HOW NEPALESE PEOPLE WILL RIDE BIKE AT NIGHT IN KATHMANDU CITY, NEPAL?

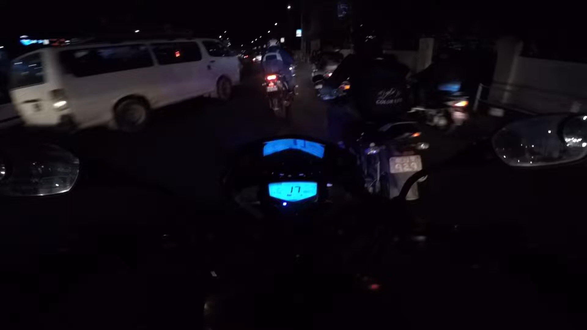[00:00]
नाइट राइड ऑफ न्यू रोड काठमाडौँ जता जता झिलिमिली बाइकको आवाज मात्र छ अरू केही पनि छैन यता है